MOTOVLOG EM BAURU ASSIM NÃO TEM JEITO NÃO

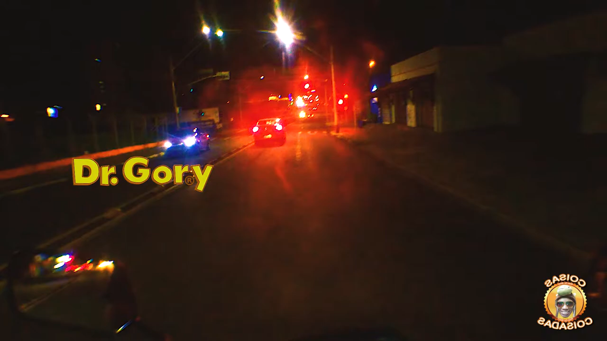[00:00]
Cara, eita, o sinal, o que que tá acontecendo, filho? Você é nosso amigo? Ah, opa, segura essa perua aqui da tétano na gente Pra ver que não é vai, hein? Ó o motoqueiro querendo se lascar Ah,
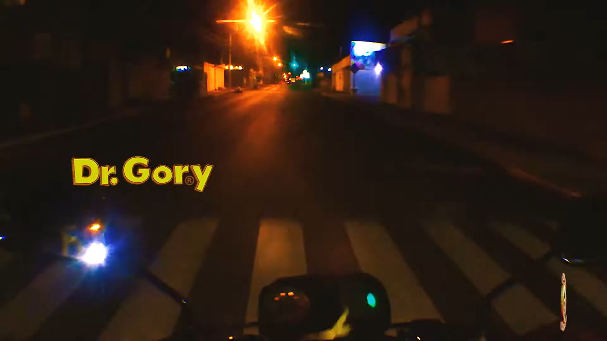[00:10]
não adianta também, ó a rua escura do caramba aqui, ó Opa, ó lá, tá vendo o outro, ó Aí, ó, claro que você é o branco, mas tem gente que é tipo assim, não, que se dane, eu quero pra vocês verem Ó, espera, carro que eu tô indo, hein, caramba É um segudo Pra que tinha que pagar pra ir lá pra ver o papai noel Eu não sei Aí você tinha que pagar pra ver, tirar foto com o papai noel
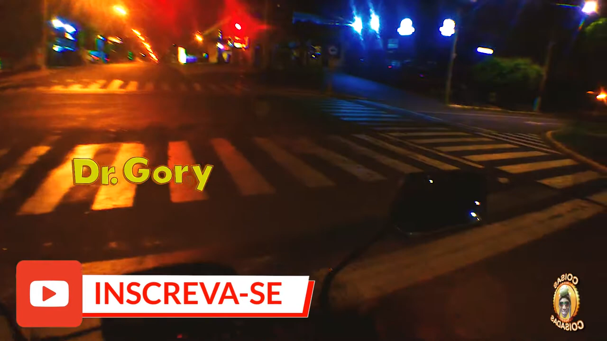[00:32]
Vou tirar foto com o papai noel Será? É, eu duro que você tiver uma criança e ela É, não pode tirar a coisa das crianças laranja pros caras, vermelho pros caras No verde pra nós,
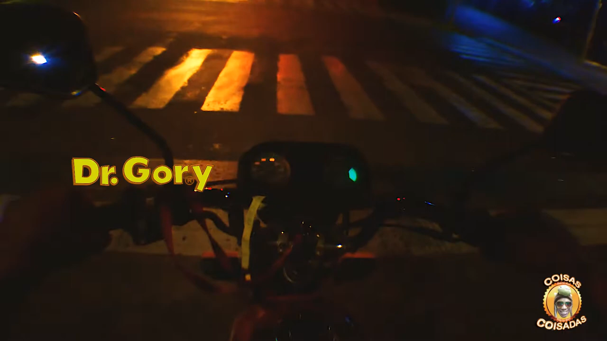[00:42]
nós vai, no verde pra nós, nós vai bonito, ó Eu acho que esses vídeos meio Meio zoadão assim, meio escuro, que não dá pra nem nada, né, eu põe no Facebook Os vídeos bons, né, eu põe no YouTube
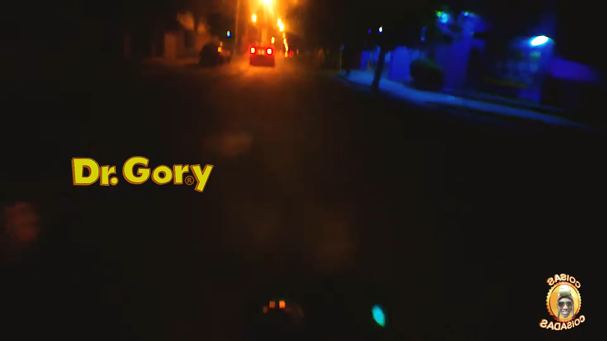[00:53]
Não vou colocar nada no Facebook, não Se quiser ver, vem no Facebook, vem no YouTube Se não quiser ver também, se dane Né não? Agora quem tá no YouTube merece Mistérios da meia, não é esse carro parado, hein Ai meu Deus do céu, esse povo tem coragem Ai meu Deus do céu Eu sou meio reato nos cruzamentos, hein Eu sou meio coisado Vamos ver se tem alguma gordinha, hein Chegou alguma gordinha na fita?
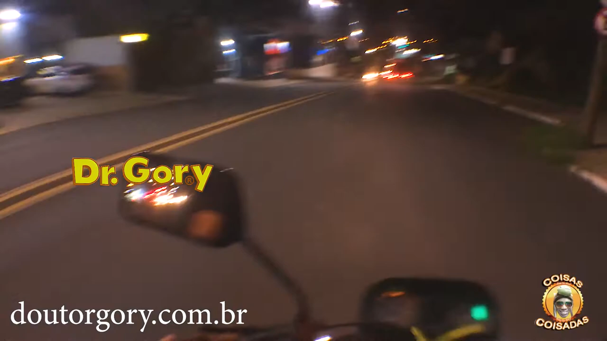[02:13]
de vez em quando nós passa no laranja, hein Ixi, arrumando um buraco, uma hora dessa Aí é complicado, hein Bom, bom, pessoal Vocês viram aí, né Vocês não viram Opa, calma agora, hein 40 É encarcado lá pra pegar o sinal verde Chega no radar e para É, não resolve muito não, né Gente,
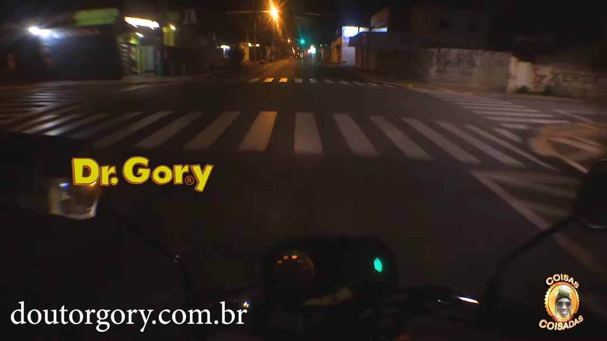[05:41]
No verde nós vai Ah, não adianta também Olha a rua escura do caramba aqui, ó Opa Olha lá, tá vendo o outro, ó Aí, ó Só que você é o branco Mas tem gente que tipo assim Não, que se dane O cara tá passando vermelho Vamos bater nele Estraga o carro da pessoa Estraga o próprio carro Tudo bem, o cara tá errado Mas não precisa fazer Eu já vi gente com que tem esse Olha lá, o outro em cima da faixa Louquinho pra passar, quer ver, ó Se eu passar ele vai passar Vamos ver se vai dar pra ver No verde, provisor Não E só não passou Porque vem vindo outro carro lá, ó Ele não sabe a velocidade do carro Então já é